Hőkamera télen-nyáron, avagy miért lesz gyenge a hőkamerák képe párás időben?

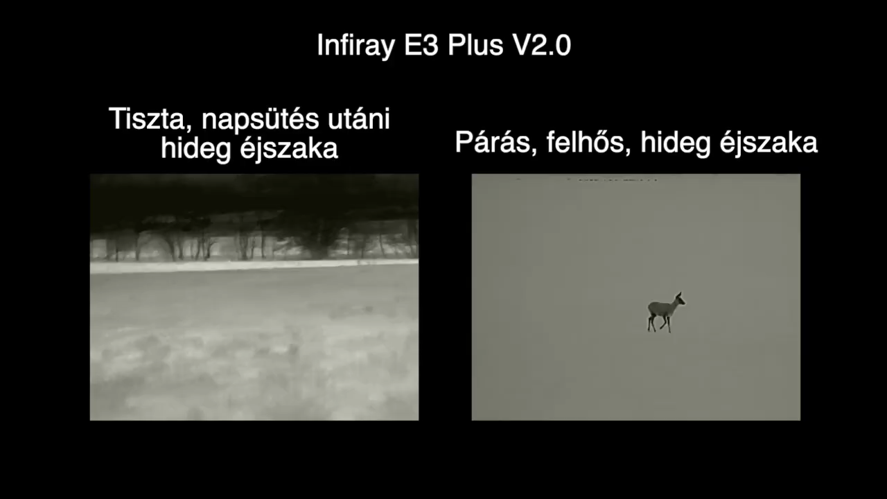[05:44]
de egyszerűen, hát nem tudom most már hány hete vagy hónapja van nálam ez a kamera, és talán egyszer sikerült vele olyan képeket,
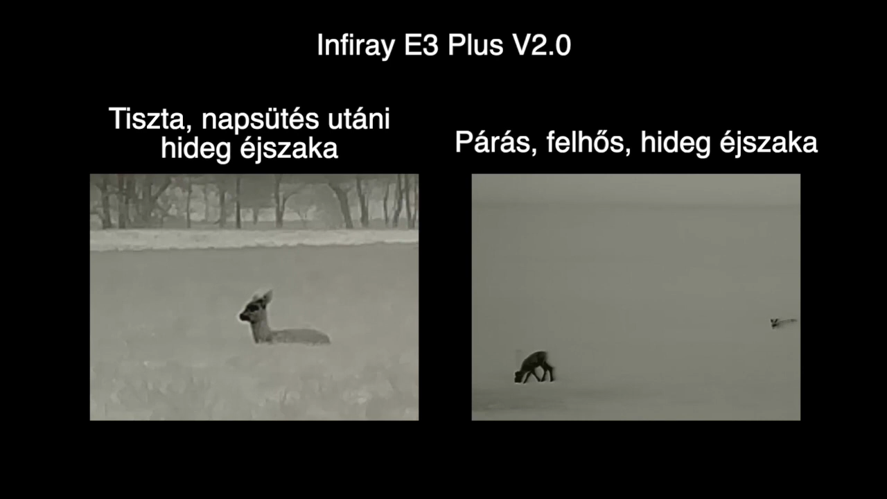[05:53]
meg videókat csinálnom, ahol úgy igazán megmutatta a tudását.
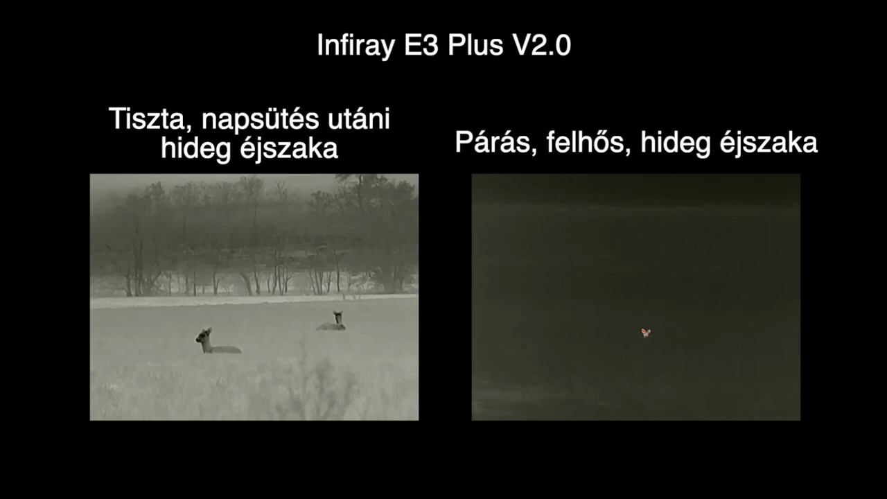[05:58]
Minden egyéb napon gyakorlatilag csak a vad látszott szinte a képén, és a tájból meg alig.